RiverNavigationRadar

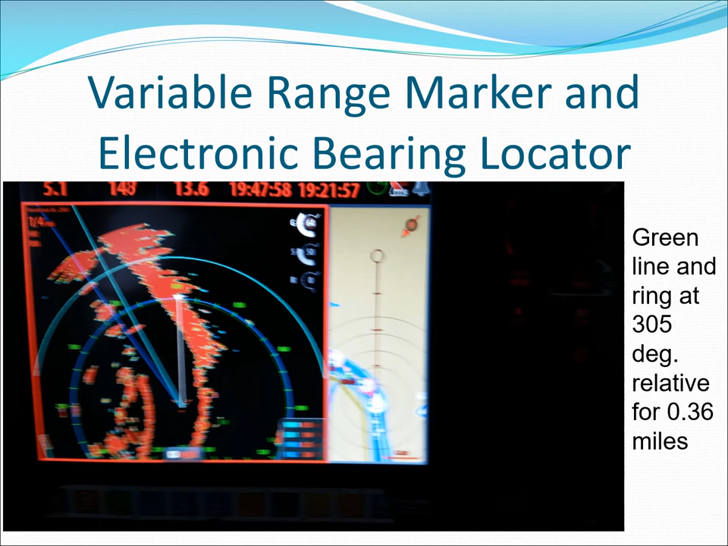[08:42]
Your variable range marker and a electronic bearing locator can be used to determine where objects are relative to your boat. With two VRMs and EBLs you can measure the distance between two objects. Here we're moored at the dock so the chart on the right is not oriented properly since I don't have a heading indicator.
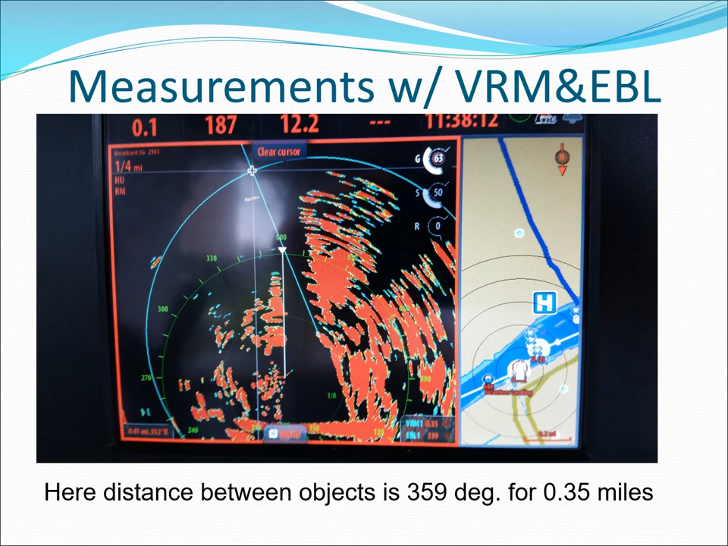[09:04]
AIS is now a better way to track other vessels on your chart plotter especially on the river.
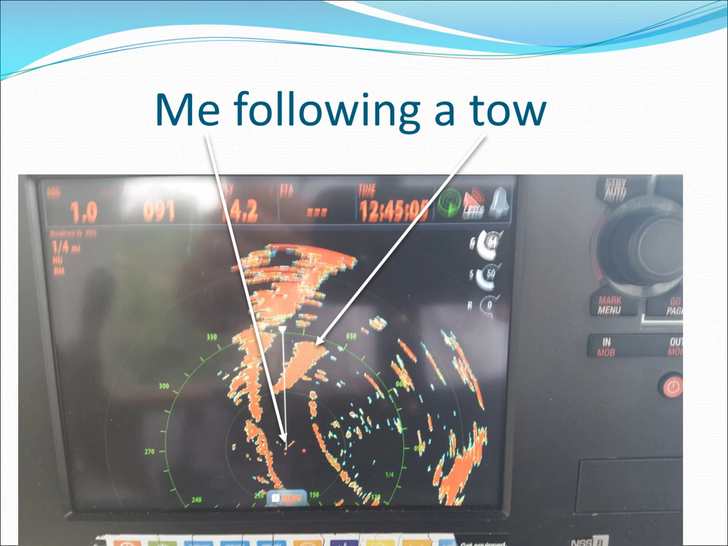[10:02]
Here I am abreast of the tow on his starboard side with the bridge behind us.